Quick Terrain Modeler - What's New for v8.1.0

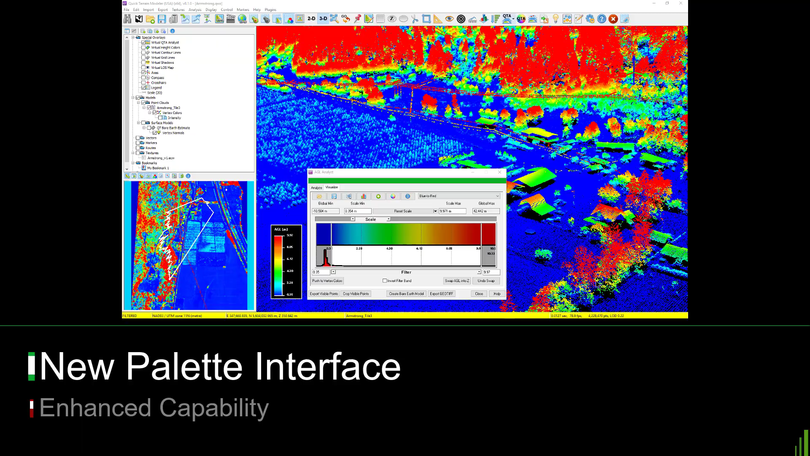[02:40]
Version 8.1 also updates all palette interfaces for height color, AGL analysts, slope analysis, QTA continuous attribute analysis, and grid statistics.
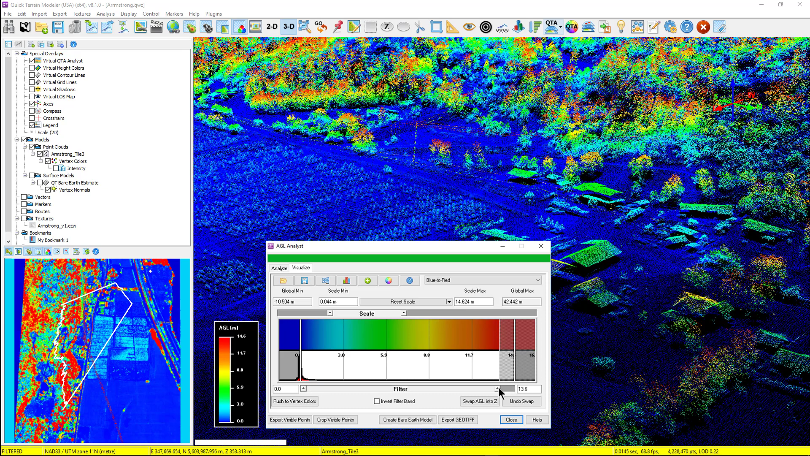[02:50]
This will make setting palettes and filtering analytical results faster, more intuitive, simpler, and more effective. The QTA analyst palettes have real-time sliders to change the range of values in the color ramp, as well as for real-time filtering.